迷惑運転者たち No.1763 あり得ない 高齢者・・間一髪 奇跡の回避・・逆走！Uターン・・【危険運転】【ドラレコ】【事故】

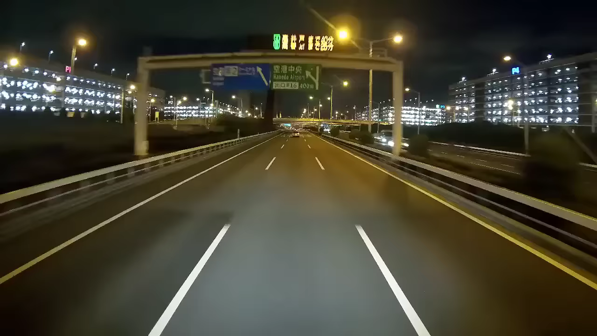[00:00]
15人。おい、スマホ、あ、下でスマホ切ってんじゃんよ、おい。
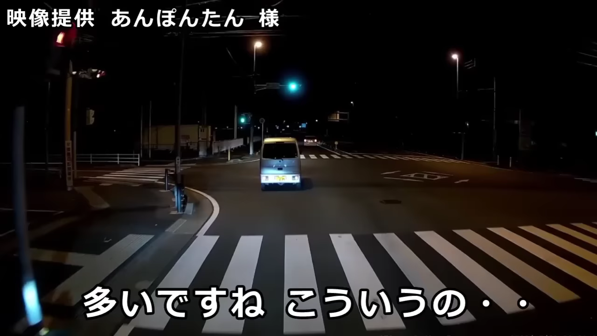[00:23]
ああ、周りからバレないと思ってんだろうけど、トラックの高さからボロ見えなんだよ。スマホいじるときはさ、もうどっか左寄せてでもいじればいいじゃんよ。あからさまにおかしいぞ、おい。バレねえと思ってんのかね。